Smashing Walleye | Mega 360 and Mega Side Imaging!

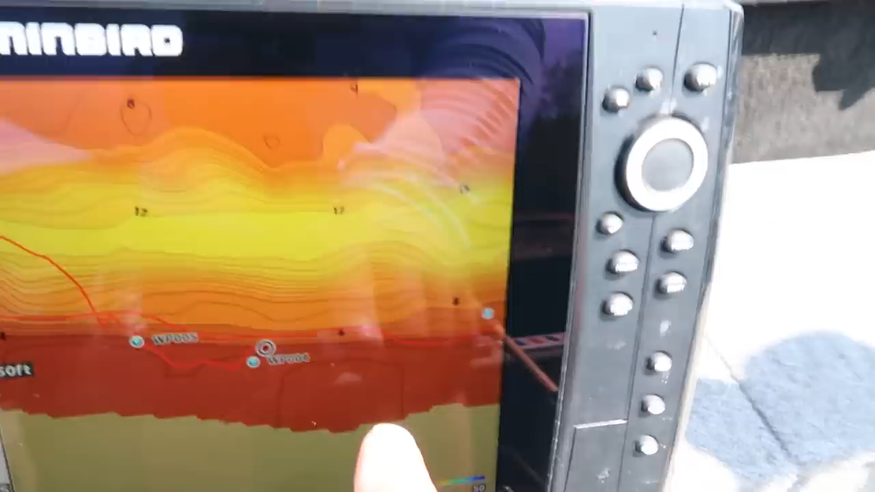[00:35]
But I went around and I weighed a couple, weighed, I laid a couple of way points down here where I was marking fish on side imaging. And now I've kind of gone back to them there and I've dropped down the 360.
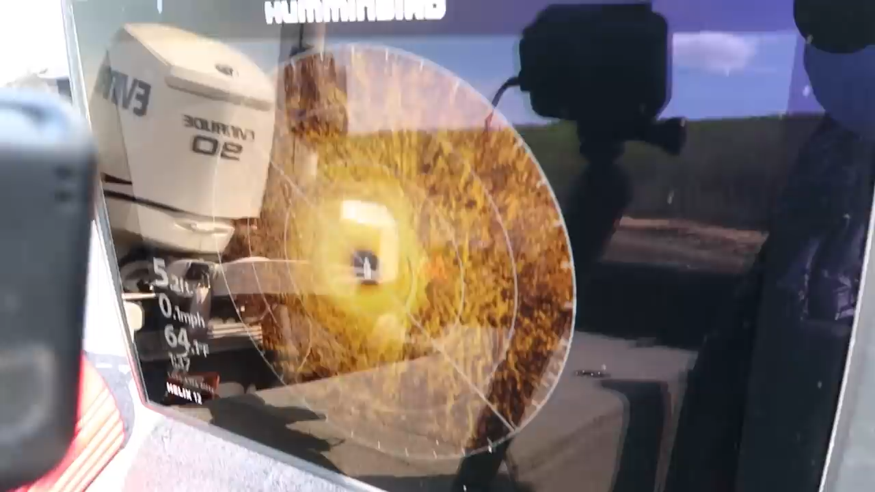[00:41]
And what I'm doing is as I'm picking up pods of fish there, right now they're off to the front right of the boat, I'm going to cast to them.
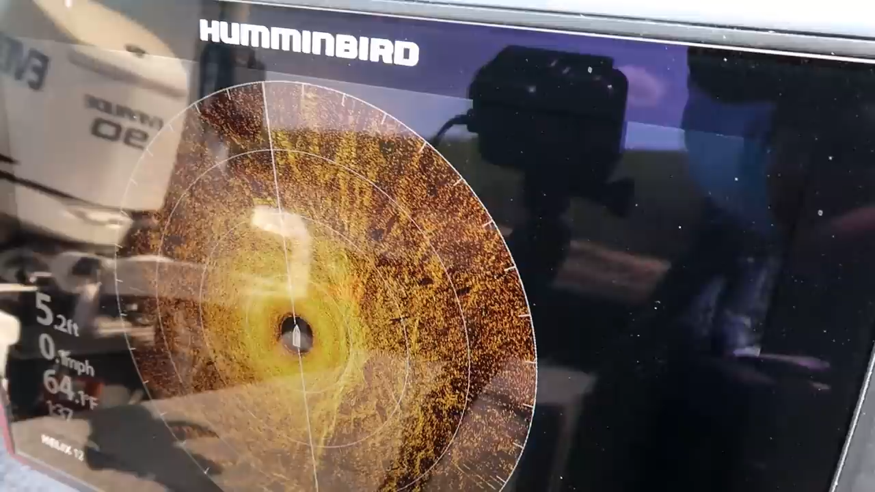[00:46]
On screen: depth 5.2 ft
So we'll make a first couple of casts here.
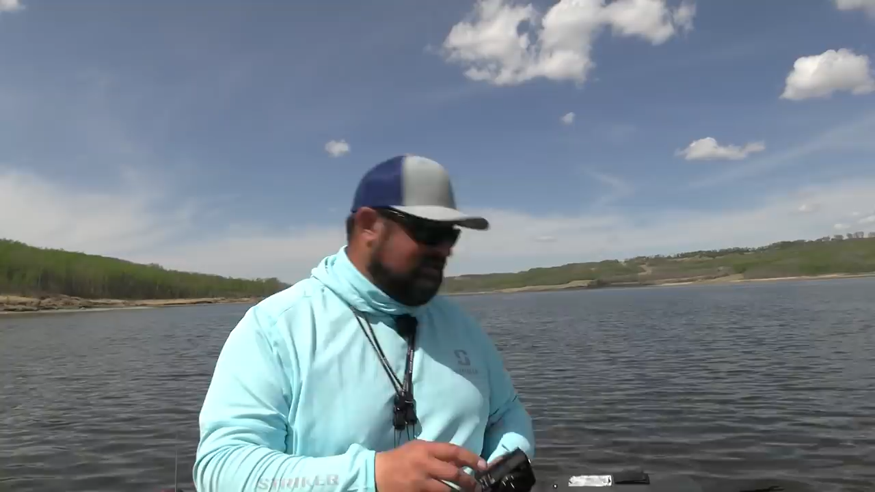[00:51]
Out the back, out the front, out the sides, wherever they show up on a 360 with the old jig and a leech. I'll see if we can put some walleye in the boat.
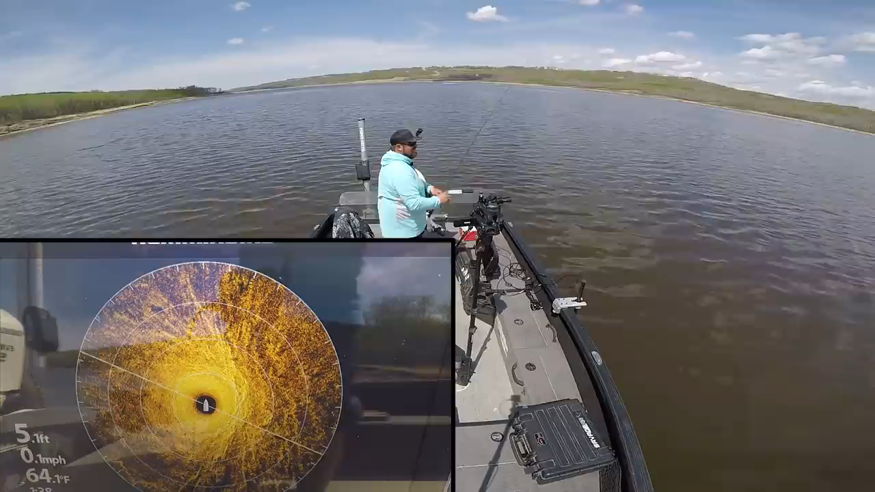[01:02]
On screen: depth 5.1 ft, water 64.1°F, speed 0.1 mph
The old jig and a leech. So good this time of the year, like so good. So good. I've got some fish off to my back left here. I'll make a pitch out here and then just work it in nice and slow. Oh, there's a fish right there again. I guess they'll be about 20 feet out.
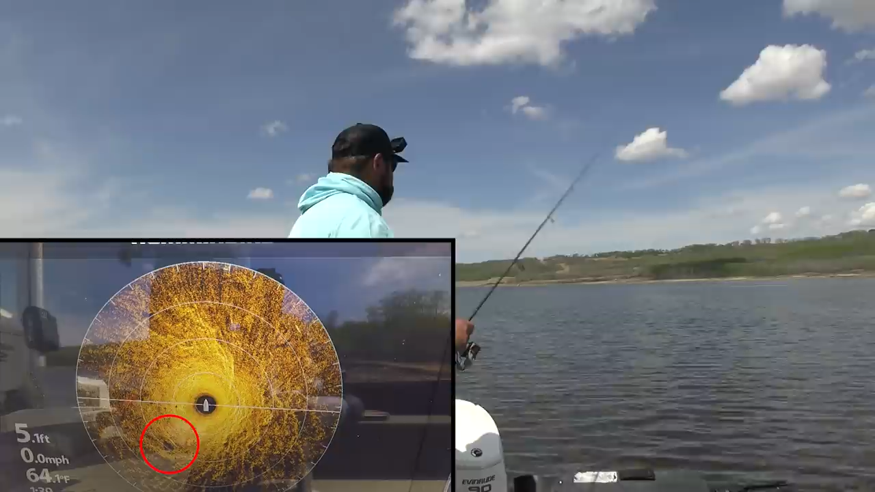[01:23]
On screen: depth 5.1 ft, water 64.1°F, speed 0.0 mph
Working in real slow. Springtime, slow time. Oh, got him.
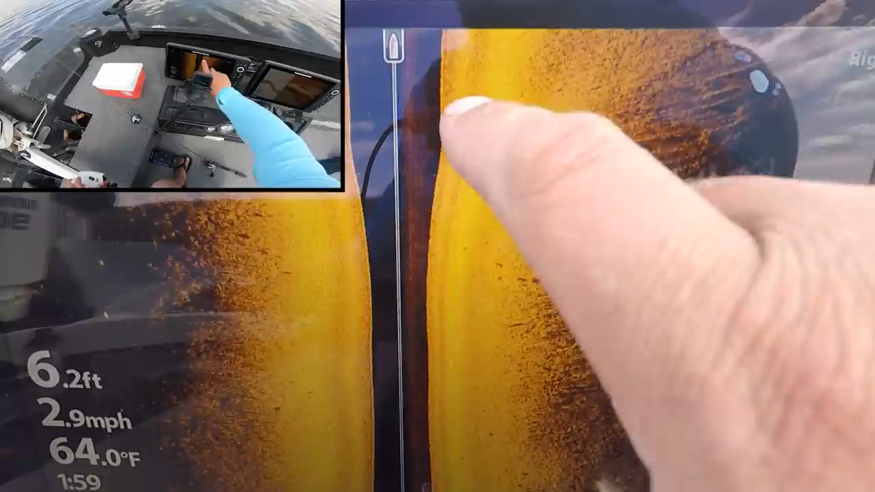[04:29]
On screen: depth 6.2 ft, water 64.0°F, speed 2.9 mph
You can see the white speck and then the shadow with just one. There would have been a couple more there at a stop or I would have put a waypoint on it.
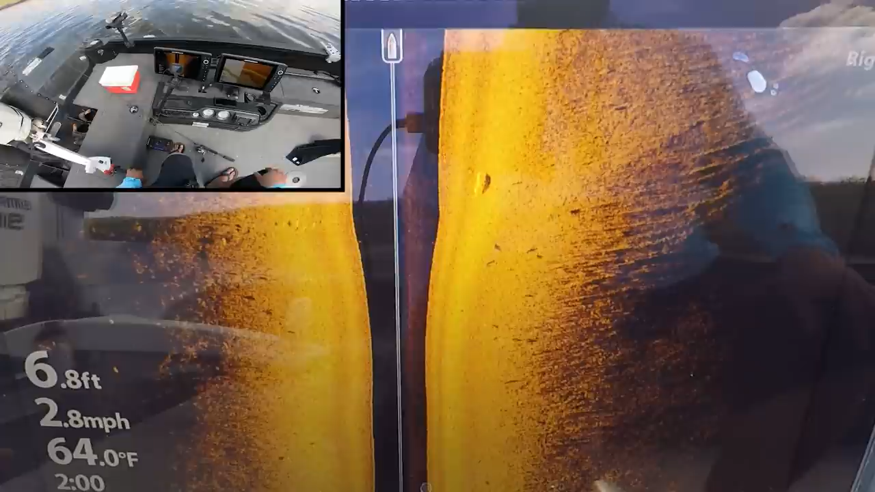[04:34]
On screen: depth 6.8 ft, water 64.0°F, speed 2.8 mph
But we're going to try to find a couple of them before I put a waypoint on them.
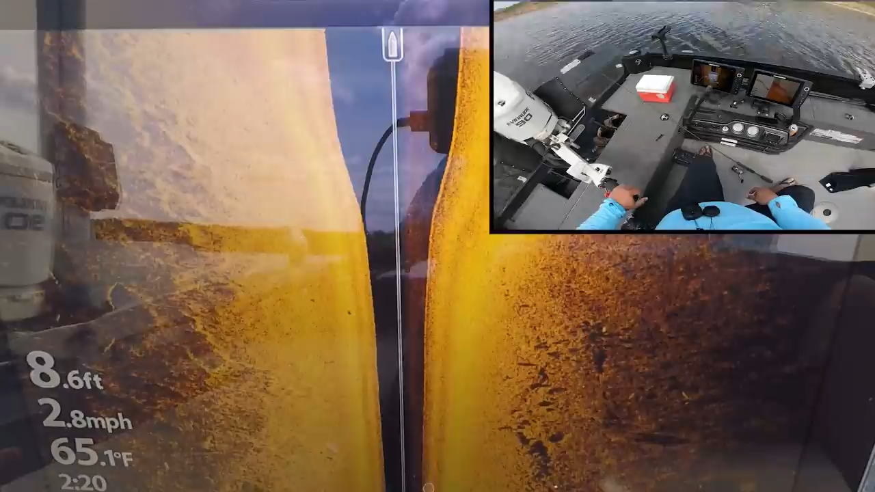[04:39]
On screen: depth 8.6 ft, water 65.1°F, speed 2.8 mph
Oh, there we go. Right here.
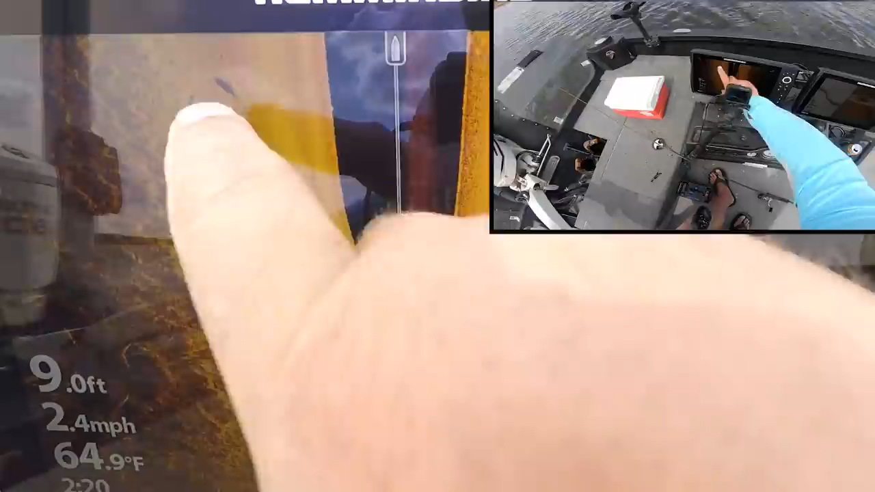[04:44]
On screen: depth 9.0 ft, water 64.9°F, speed 2.4 mph
Come on. There'll be one more here. There'll be one more. One more.
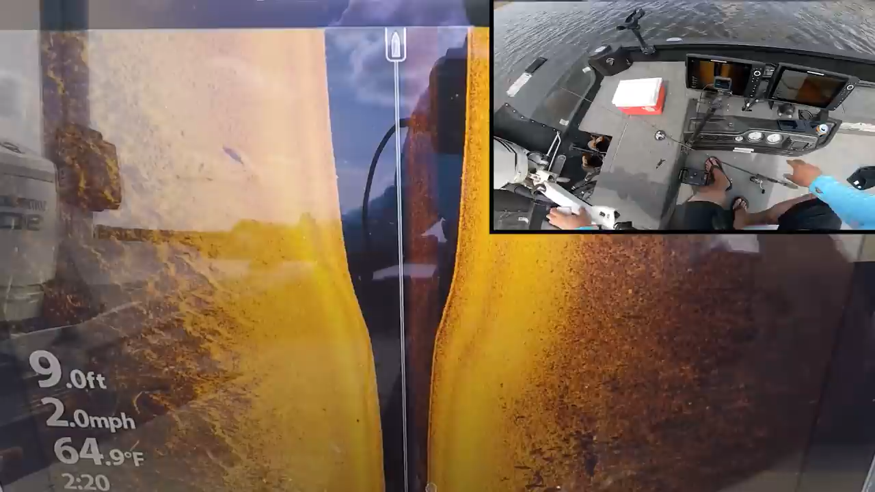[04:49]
On screen: depth 9.0 ft, water 64.9°F, speed 2.0 mph
There's a couple right here along the edge. I like this.
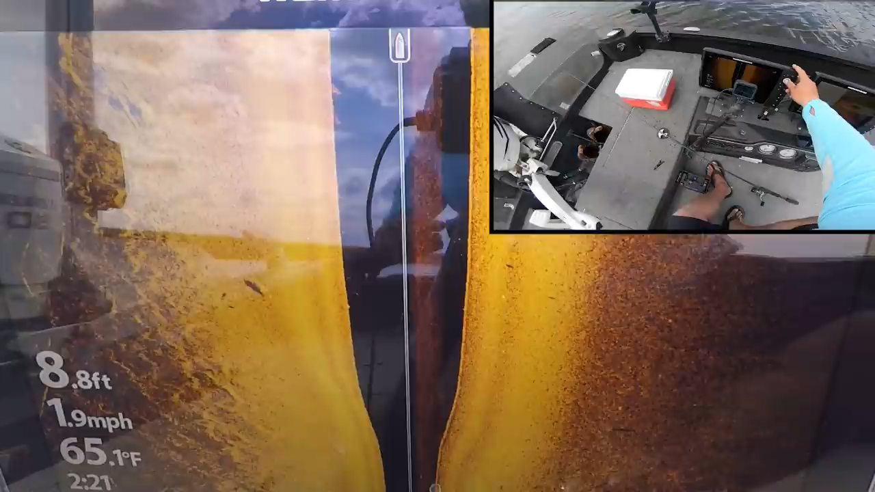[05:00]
On screen: depth 8.8 ft, water 65.1°F, speed 1.9 mph
I like this. We're going to mark this here. Mark that guy. He looks like a pretty nice one. And then.
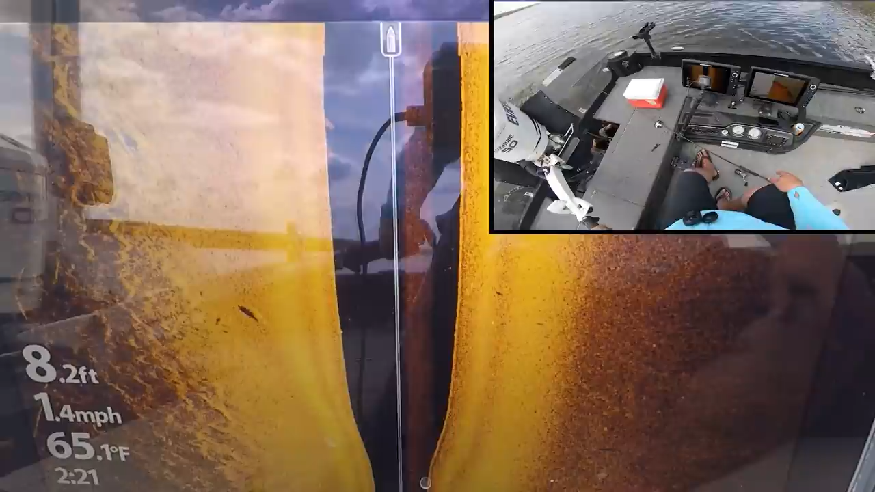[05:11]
On screen: depth 8.2 ft, water 65.1°F, speed 1.4 mph
Oh, yeah. Another one right there. Look at you. You can see the tail of that one even. Okay. We're going to tell him up here the way and fish with this fish.
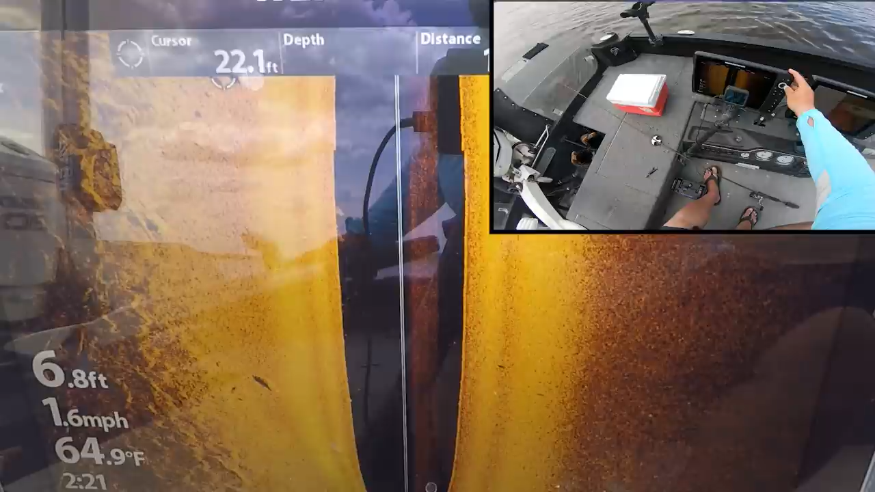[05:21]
On screen: water 64.9°F, speed 1.6 mph
Mark there. Right on the outskirts there of that bay. Okay. Oh, yeah.
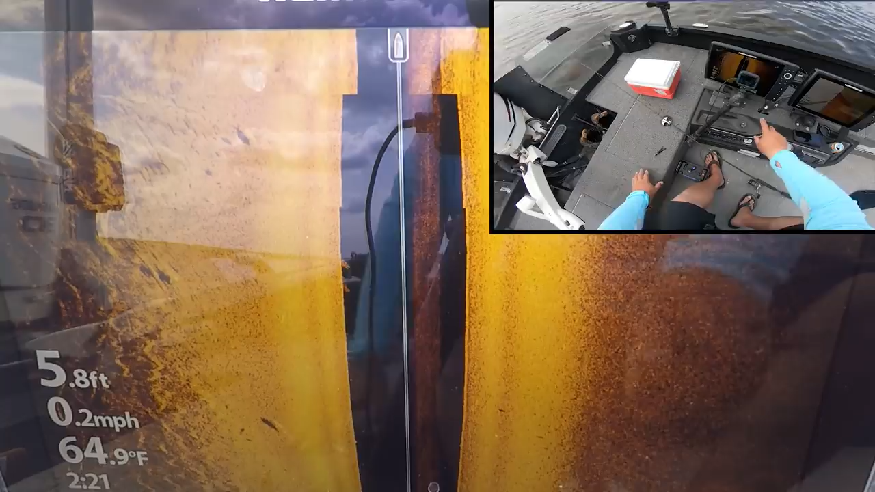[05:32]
On screen: depth 5.8 ft, water 64.9°F, speed 0.2 mph
There's one, two, three, four fish here. So we're going to go between my two waypoints here that I made.
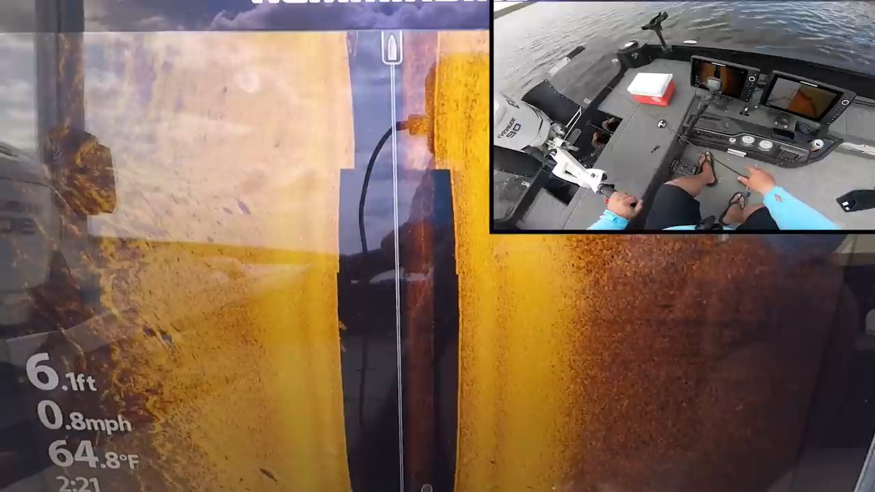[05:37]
On screen: depth 6.1 ft, water 64.8°F, speed 0.8 mph
I like that. I like that a lot. Tailing down in between these two waypoints here. And then put out the 360. You can see on the 360 there's like a weed edge right here.
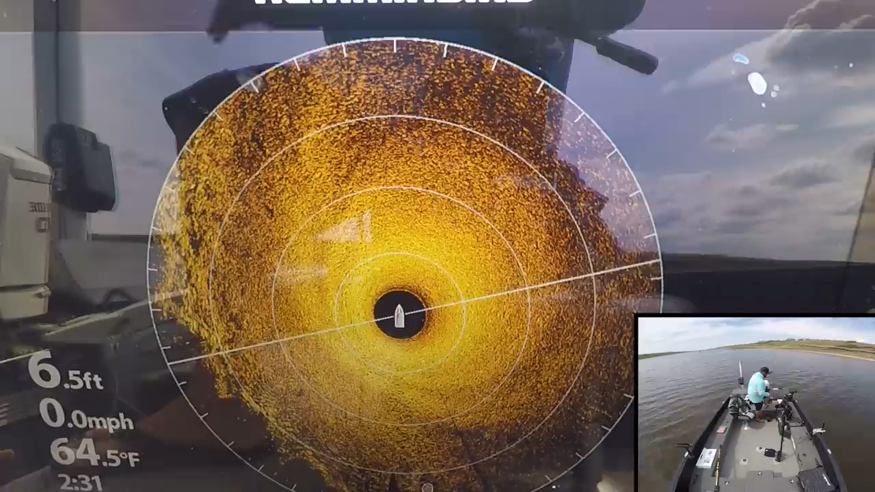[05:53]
On screen: depth 6.5 ft, water 64.5°F, speed 0.0 mph
And these fish are just cruising the edge of this weed edge right there. So it's kind of pitching out behind the boat here. And hopefully pick off some of those fish that are cruising that weed edge.
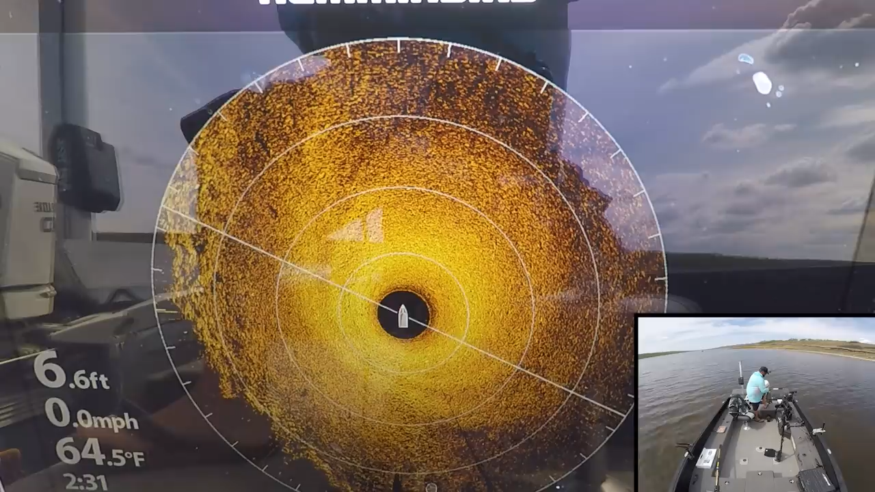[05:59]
On screen: depth 6.6 ft, water 64.5°F, speed 0.0 mph
Oh, right there. Yep. Right off that weed edge.